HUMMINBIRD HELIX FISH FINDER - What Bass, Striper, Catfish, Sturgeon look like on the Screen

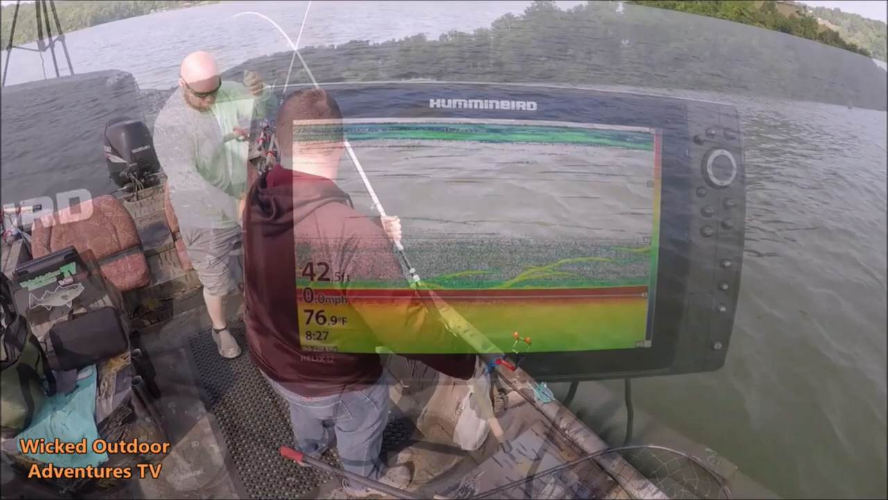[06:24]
On screen: water 76.9°F
Stripers in here everywhere this morning. We've caught three or four stripers.
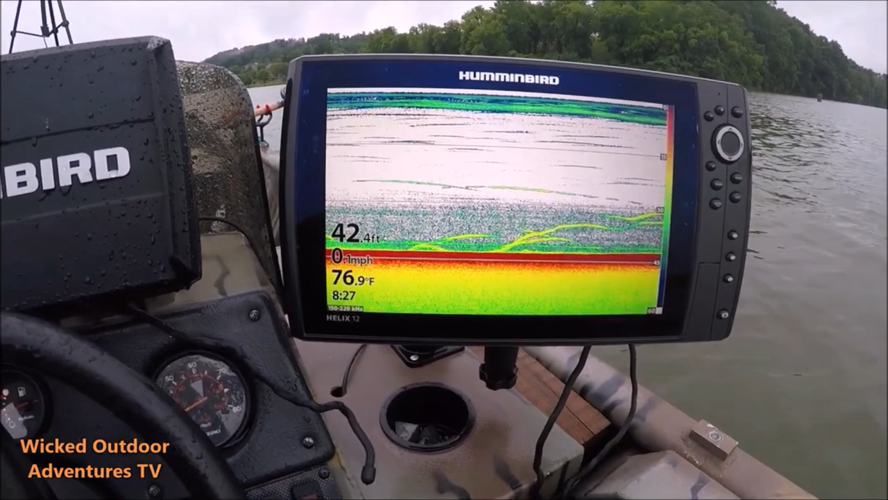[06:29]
On screen: depth 42.4 ft, water 76.9°F
I don't remember how many we caught. We caught a pile of blues. Little cat right here. Flip it over on down imaging.
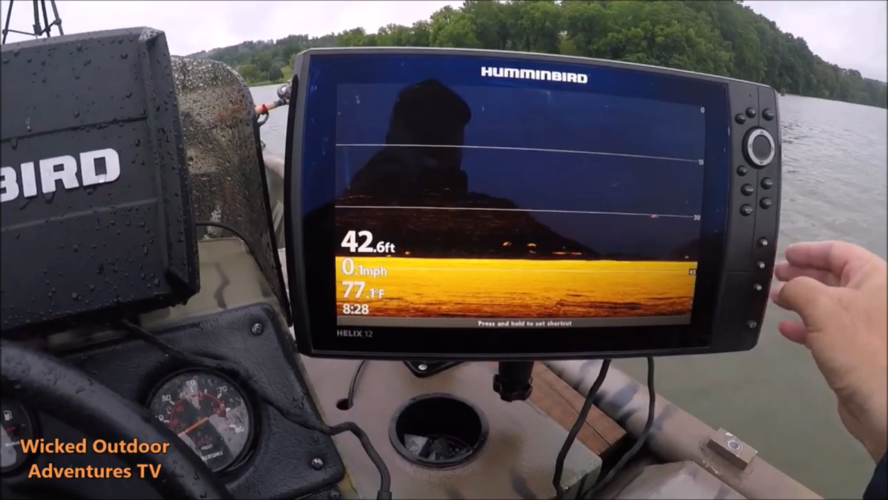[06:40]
On screen: depth 42.6 ft, water 77.1°F
You can see the fish in here.
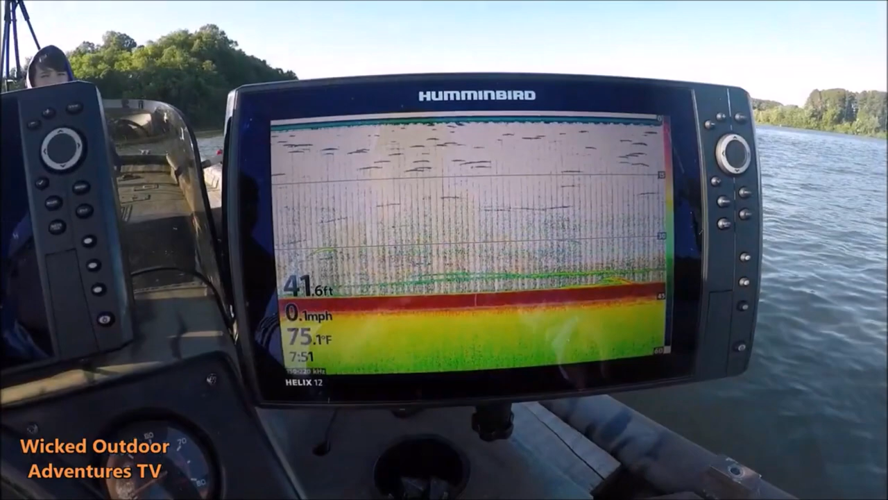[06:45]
On screen: depth 41.6 ft, water 75.1°F, speed 0.1 mph
We're marking some fish right here. We're gonna go to the down imaging, see if we can get a picture. Yeah, there's the fish.
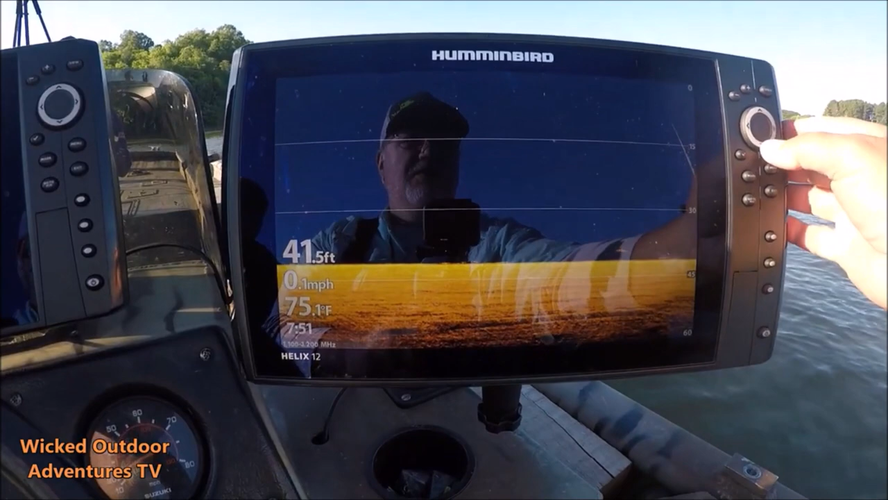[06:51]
On screen: depth 41.5 ft, water 75.1°F, speed 0.1 mph
I don't know if we get a good picture of him or not. We're gonna zoom in on him here.
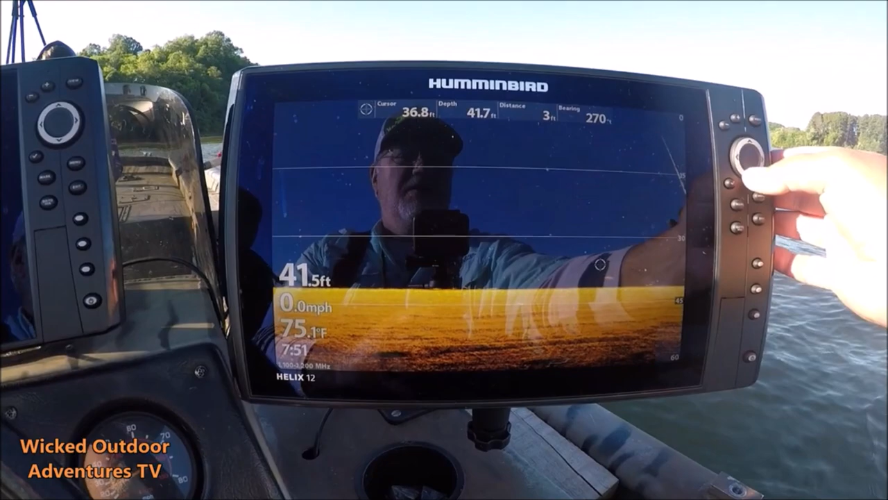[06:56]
On screen: water 75.1°F, speed 0.0 mph
Yeah, right there he is. Looks like a big old striper. You can see his eyes right there. The big eye on the fish, I mean, he's a sight feeder, he's a striper. So we got a striper underneath us.
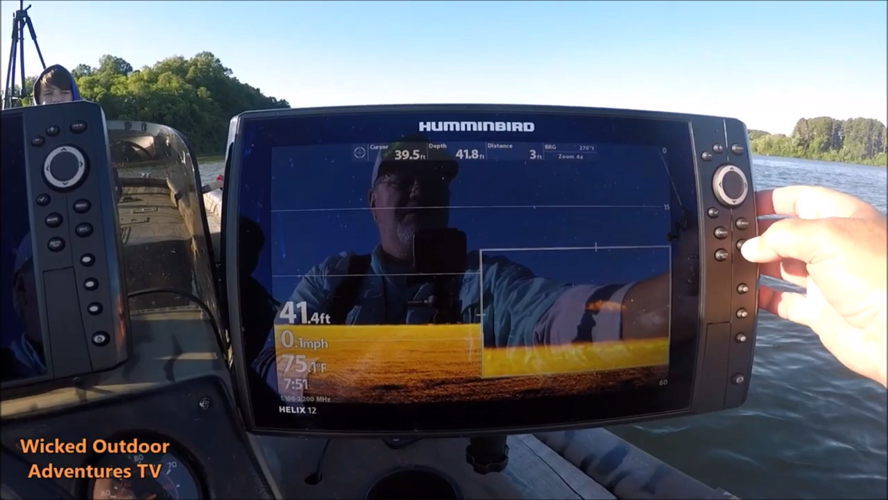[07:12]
On screen: water 75.1°F
Right underneath the bait.
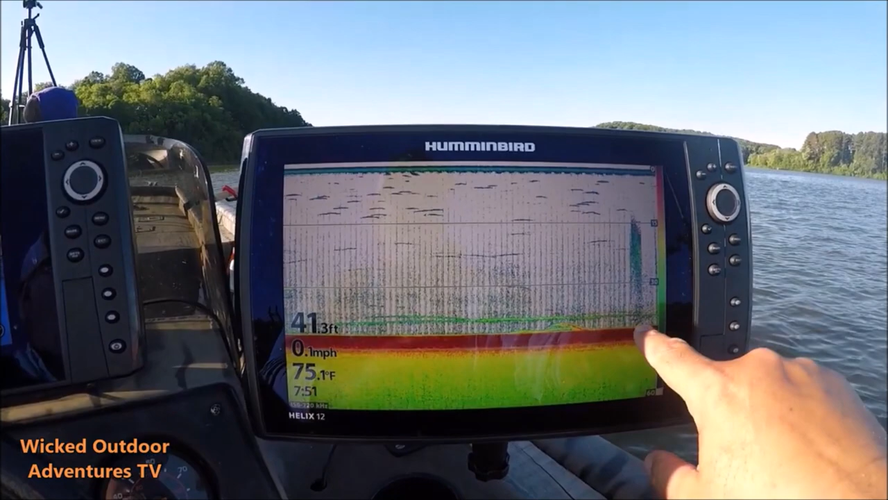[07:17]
On screen: depth 41.3 ft, water 75.1°F, speed 0.1 mph
Got a little fish there underneath the bait. I was sitting right here. You can see on the 2D fish finder.
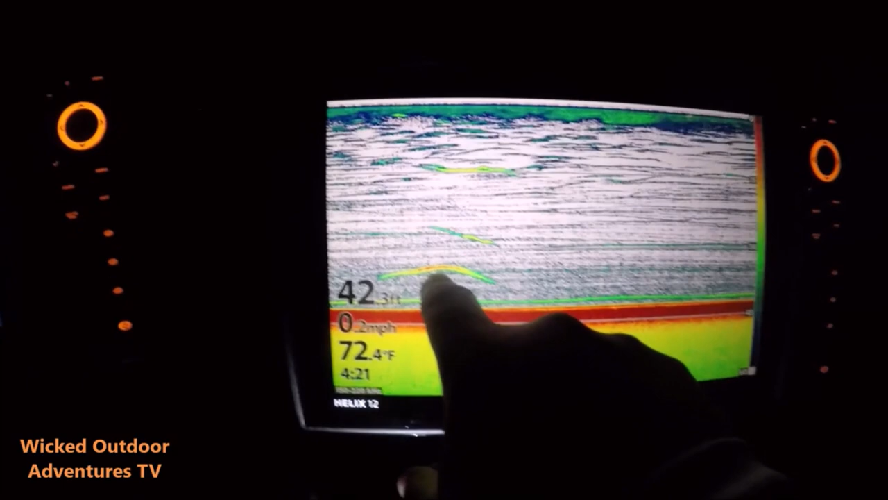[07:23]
On screen: depth 42.3 ft, water 72.4°F, speed 0.2 mph
Here's a big fish we marked right here. So we're going to go to down imaging before he gets gone. And you can tell without even really zooming in what kind of fish it is.
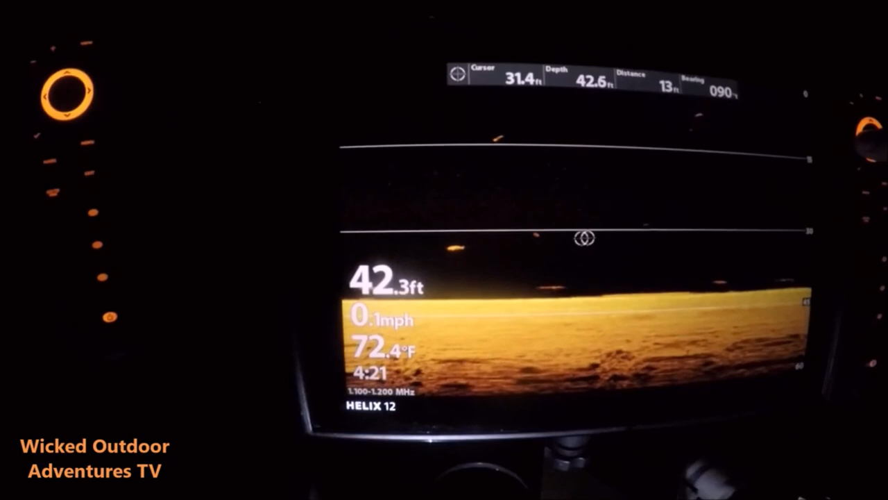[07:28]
On screen: water 72.4°F, speed 0.1 mph
We're going to zoom in on it anyway.
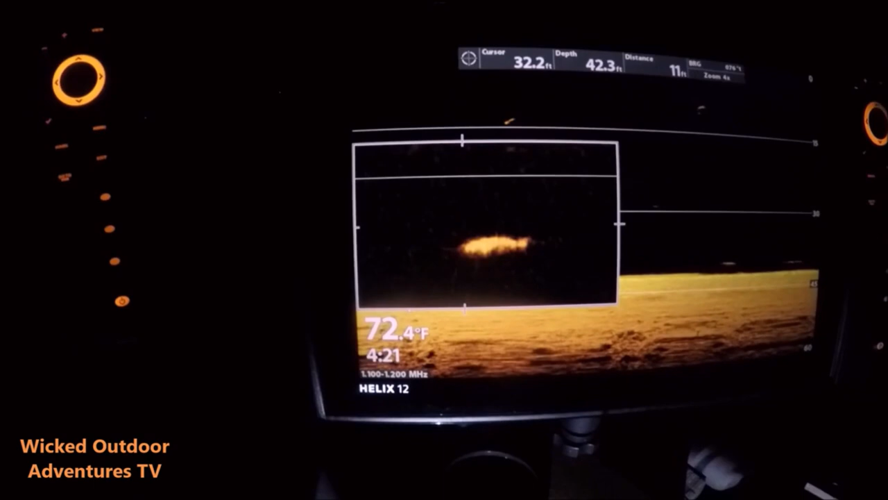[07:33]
On screen: water 72.4°F
You can tell it's a big old sturgeon.
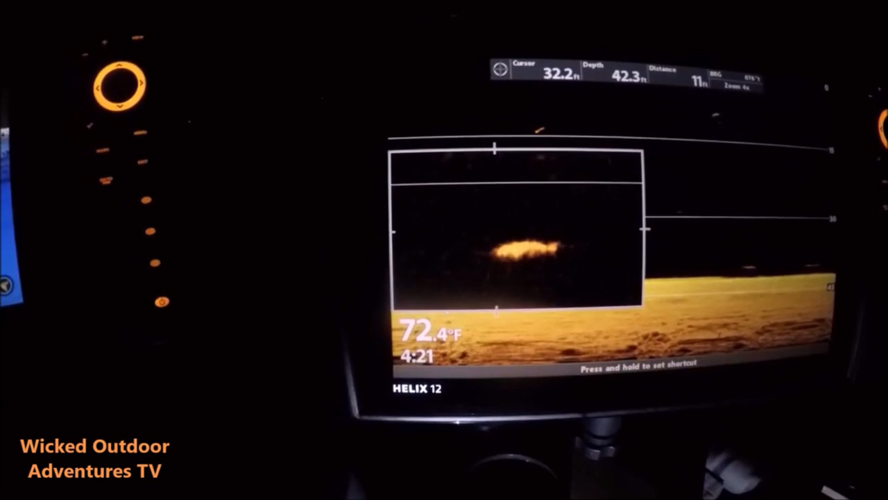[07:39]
On screen: water 72.4°F
A lot of good activity right here.
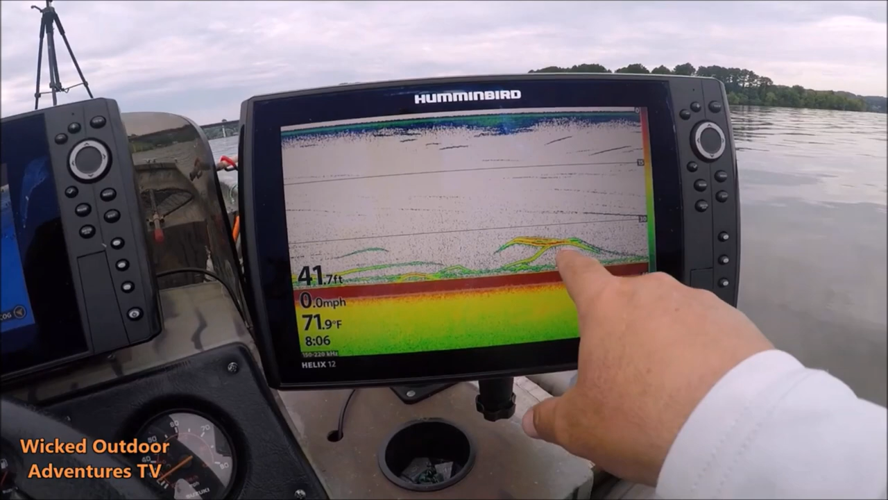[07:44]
On screen: depth 41.7 ft, water 71.9°F, speed 0.0 mph
These are all probably stripers. Down imaging to see. Yep, you can see him.
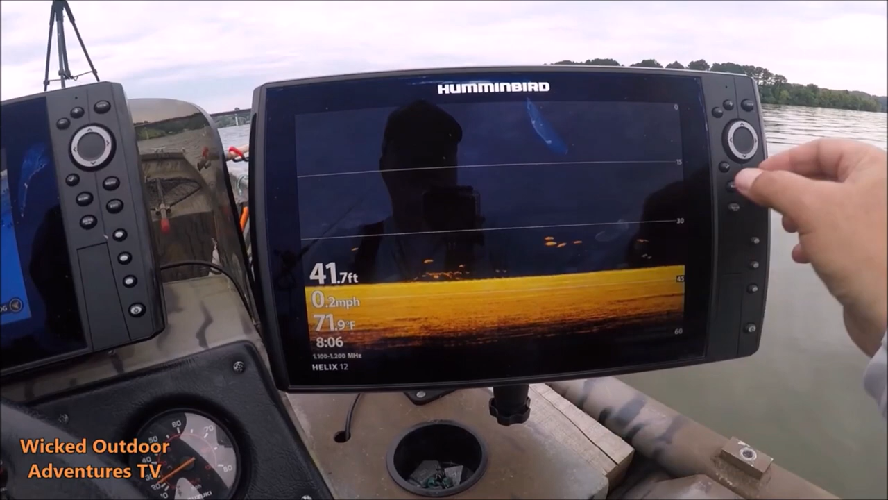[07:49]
On screen: depth 41.7 ft, water 71.9°F, speed 0.2 mph
Right here, we're going to zoom in on him right here.
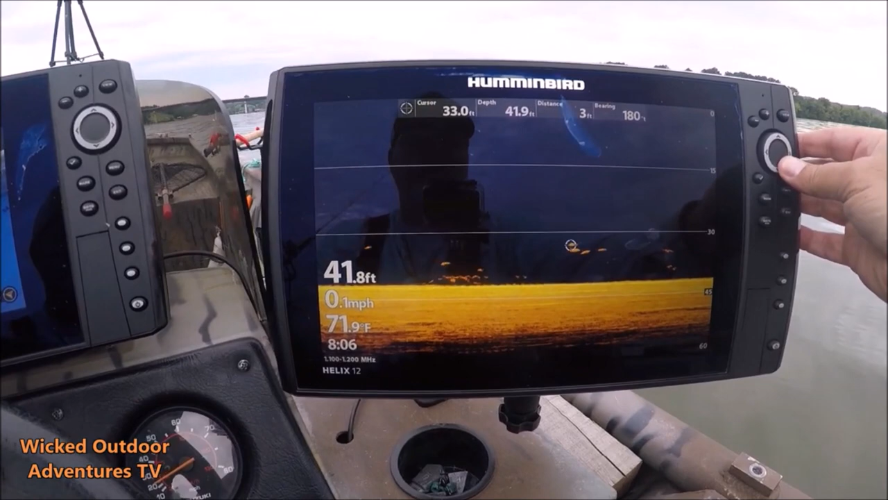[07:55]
On screen: water 71.9°F, speed 0.1 mph
Looks like four or five strippers together. Yep. There they are.
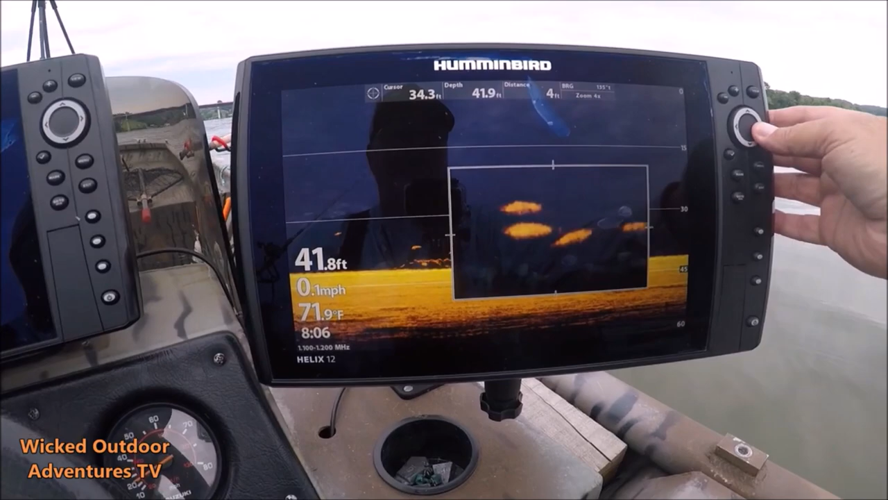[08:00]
On screen: water 71.9°F, speed 0.1 mph
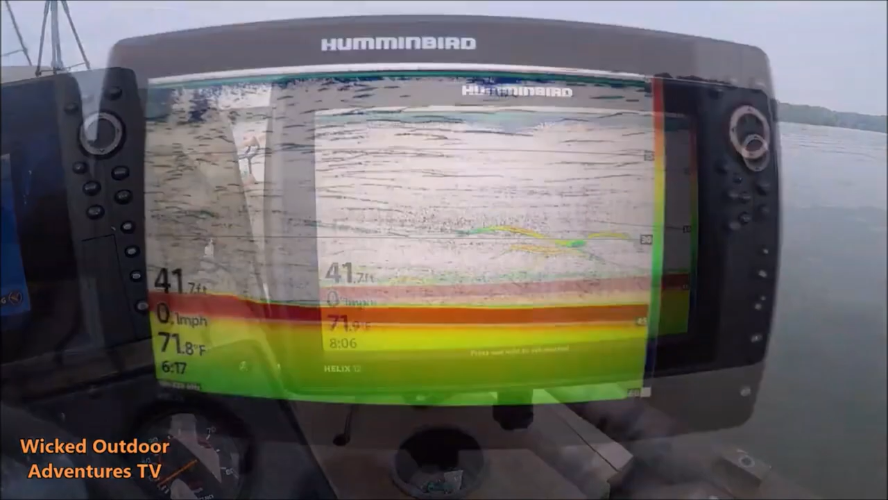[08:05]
All right, we're marking a fish here right here on the 2D sonar, and you can see it's got a pretty bone density with a red showing here.
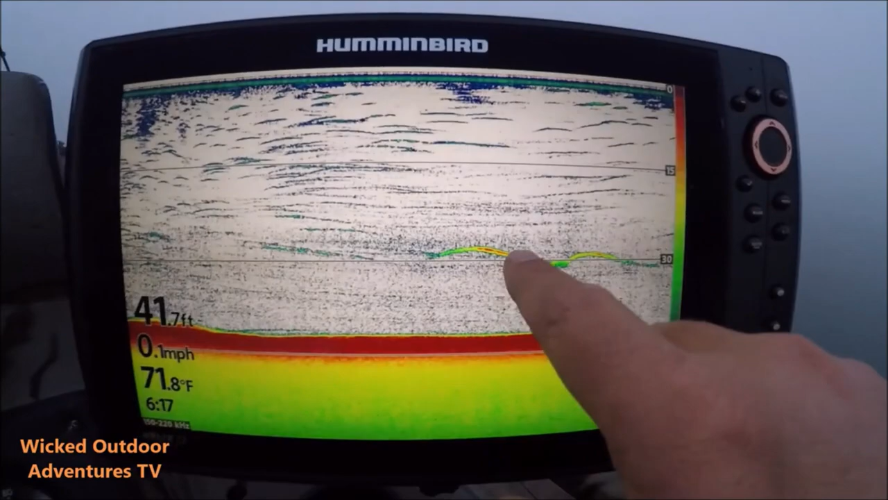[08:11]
On screen: depth 41.7 ft, water 71.8°F, speed 0.1 mph
So I'm gonna go to down image and you'll see exactly what this fish is. You can see the fish right here. You can probably tell without even zooming in what it is, because you can see the nose of the fish.